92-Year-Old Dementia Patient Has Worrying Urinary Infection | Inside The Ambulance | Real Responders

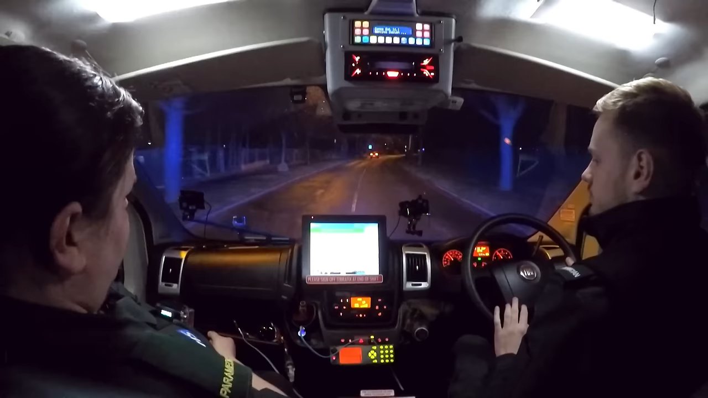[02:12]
This bloke doesn't want to pull over for you, clearly. S'coosie.